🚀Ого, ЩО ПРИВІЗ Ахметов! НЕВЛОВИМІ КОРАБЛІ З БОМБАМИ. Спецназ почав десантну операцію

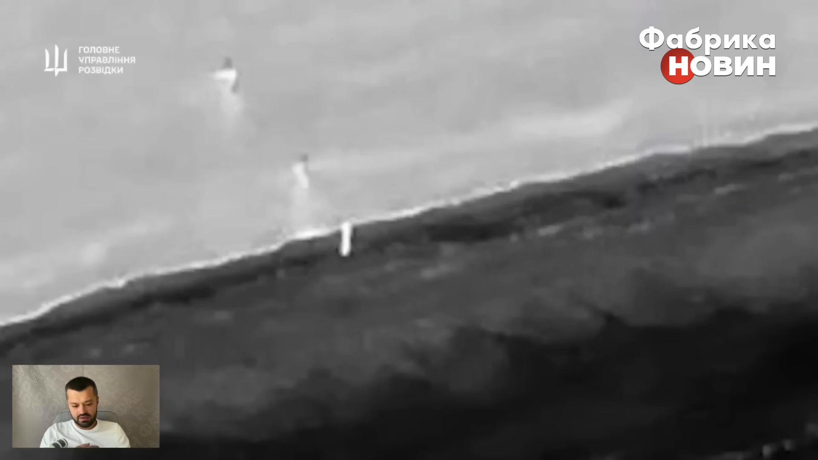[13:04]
Чи пересуваються вони на катерах СІБ-90, невідомо. Але видно, що тут одразу низка і знаменітних плавзасобів.
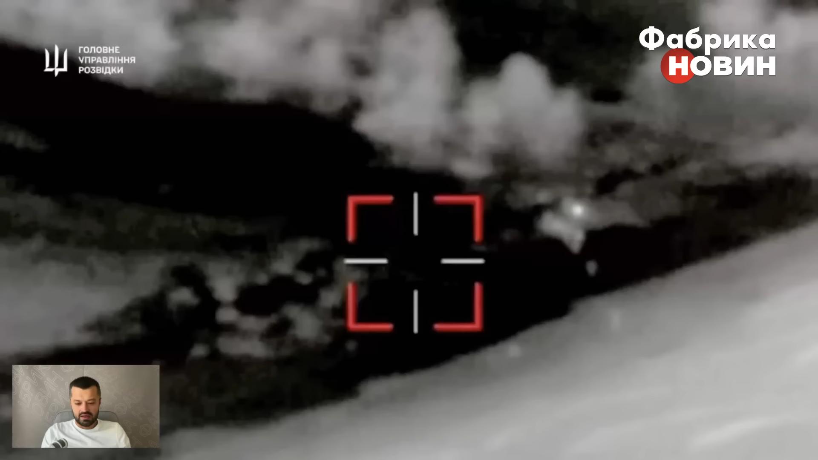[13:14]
Ну це конкретно точно не той кадр, але не факт, що і ці операції вони його не використовували. ГУРУ останнім часом дуже активно себе поводить, так би мовити, і на припущення декого,